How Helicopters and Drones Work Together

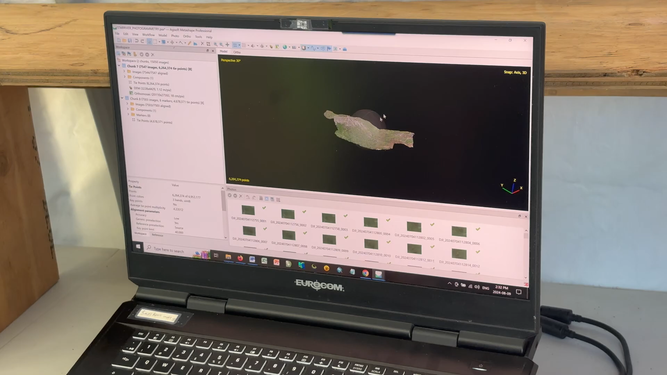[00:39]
week to collect all the data that she can because this plane that services the camp only comes once a week.
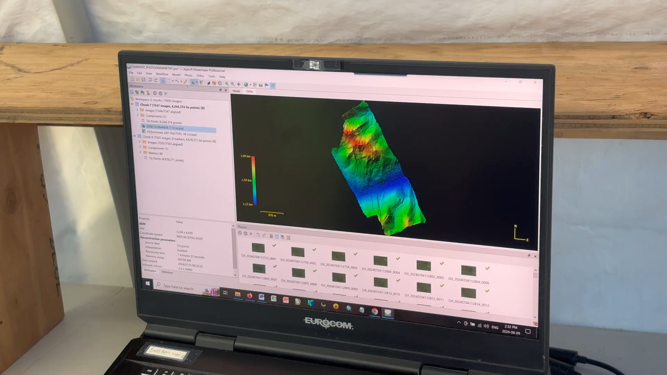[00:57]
a 3D image of the mountain.
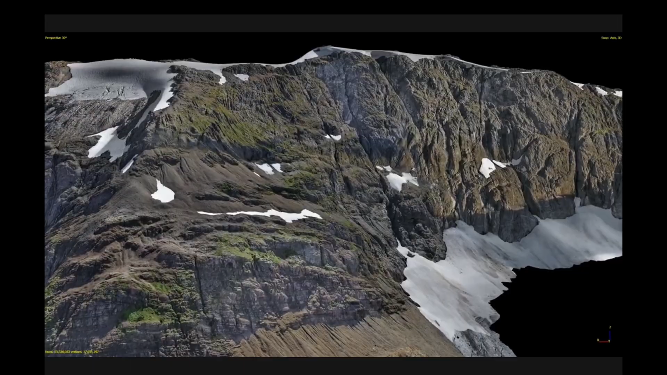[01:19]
Collecting photos and LiDAR, which are then meshed together to create this 3D image.
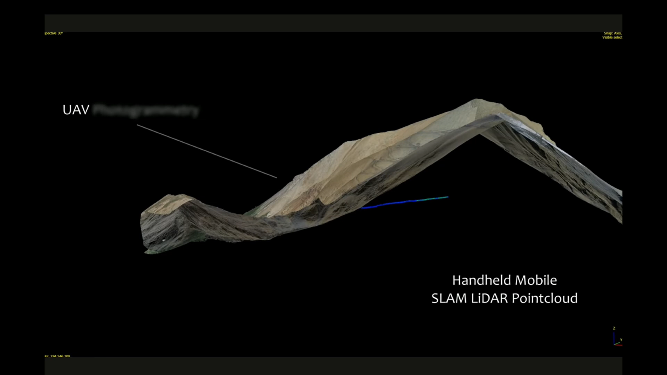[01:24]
This data can then be combined with other sources of data to create an enhanced package of information for the client.